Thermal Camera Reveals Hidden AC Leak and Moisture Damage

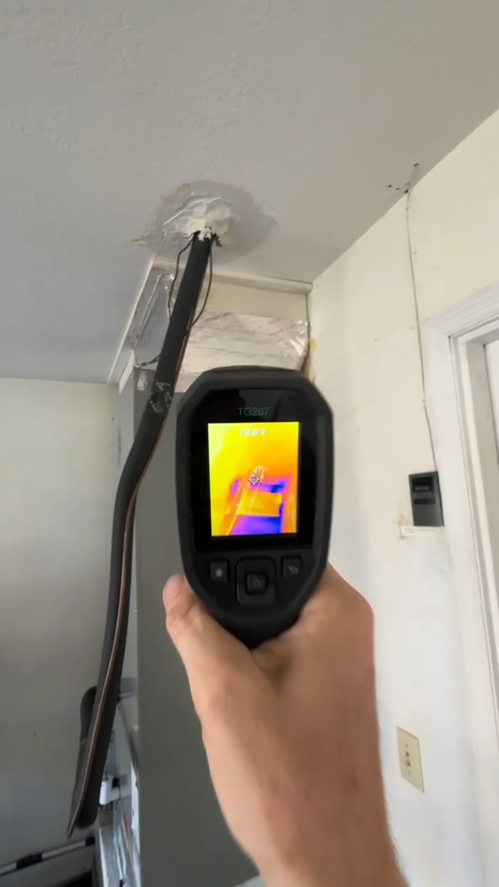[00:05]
Two-year-old AC unit and looking with my thermal camera as you can see is a lot of cool spots right there which looks like it could be air leakage
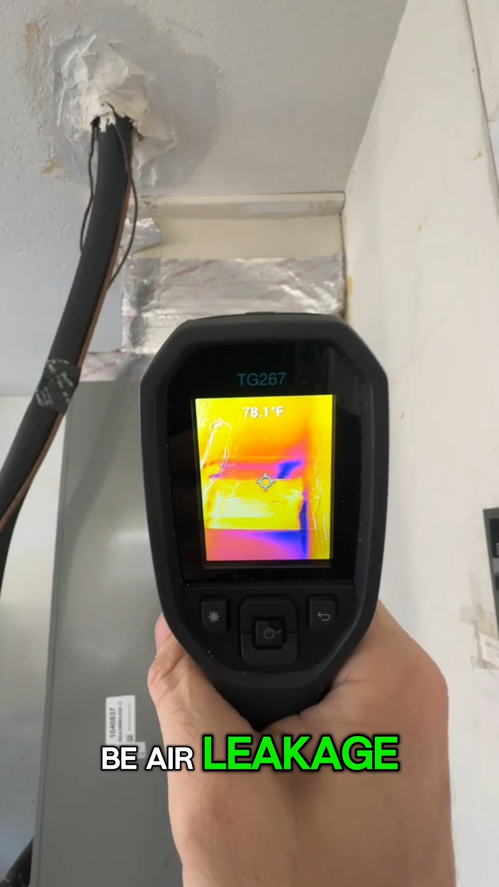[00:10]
On screen: spot 78.1°F
coming from this plenum duct and on top of that pretty
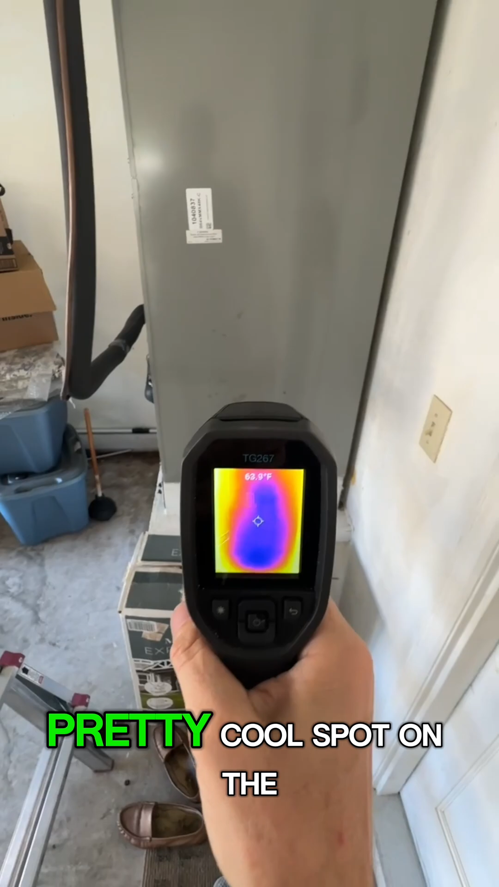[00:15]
cool spot on the outside of that so it's causing a little bit of microbial growth to build up and then to boot we've got
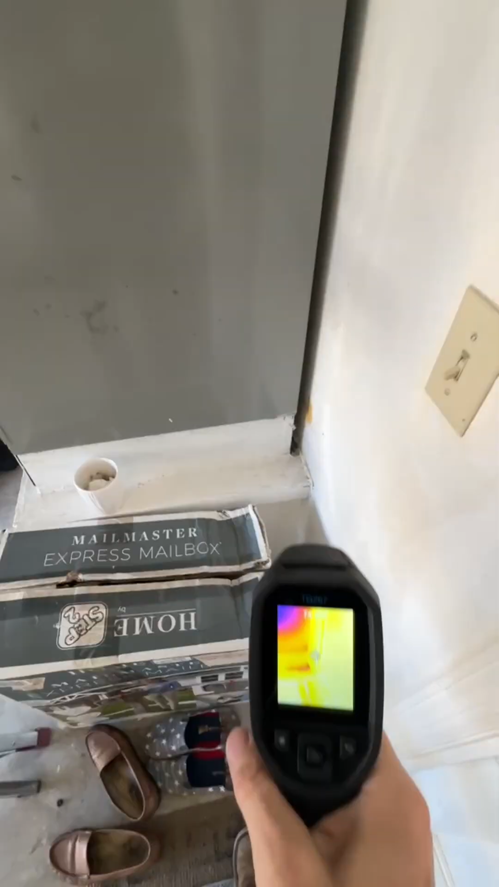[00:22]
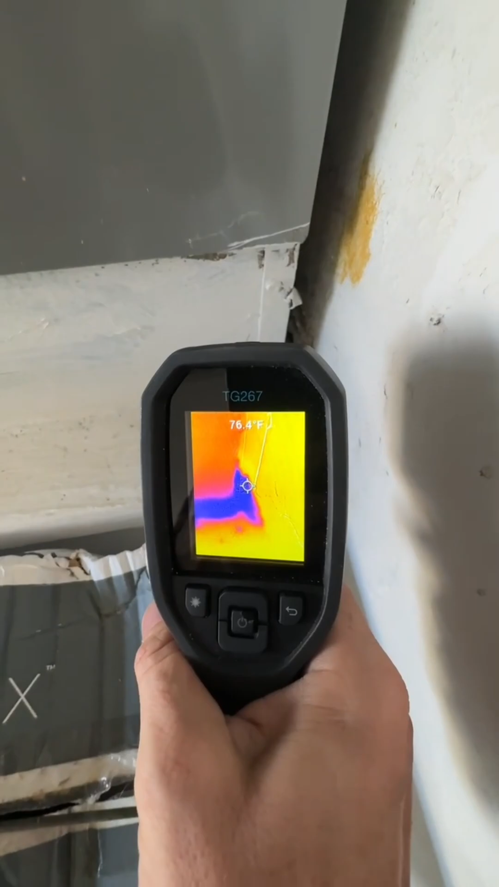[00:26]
On screen: spot 76.4°F
moisture all right here visibly wet and get it on my finger see that
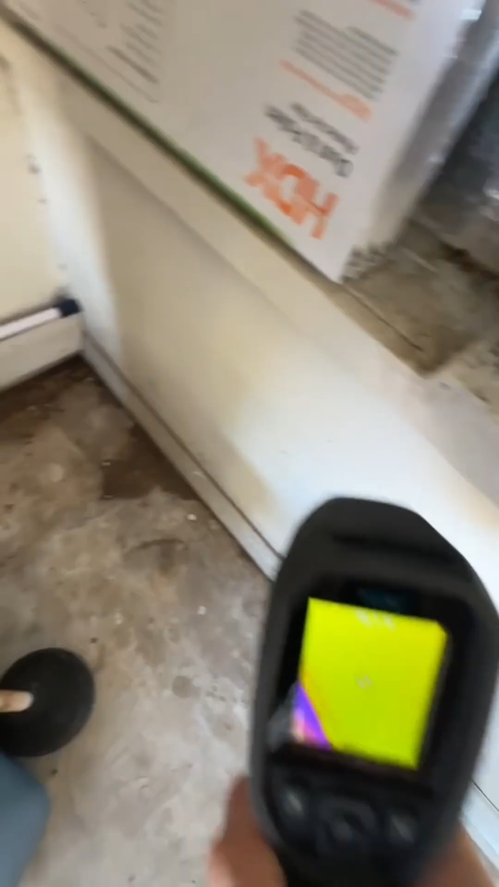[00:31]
look over here we got ourselves a nice little blue spot telling me there's
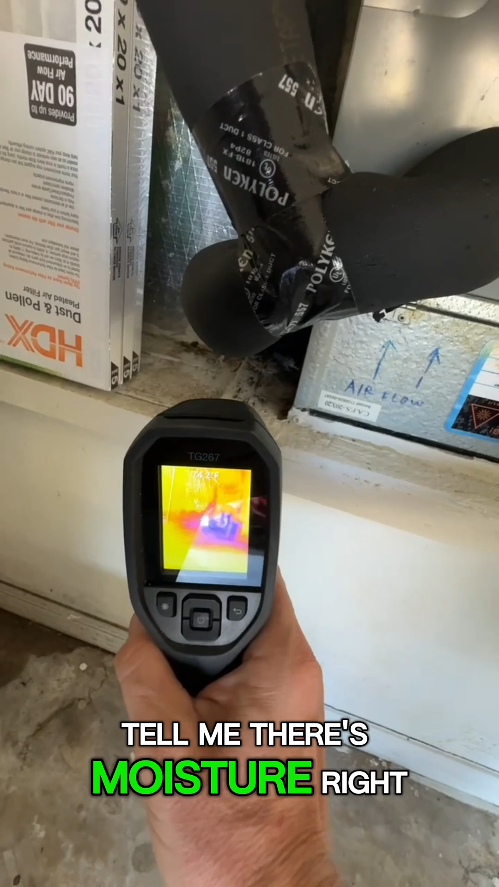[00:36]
moisture right there so we got a serious leak coming out of this unit just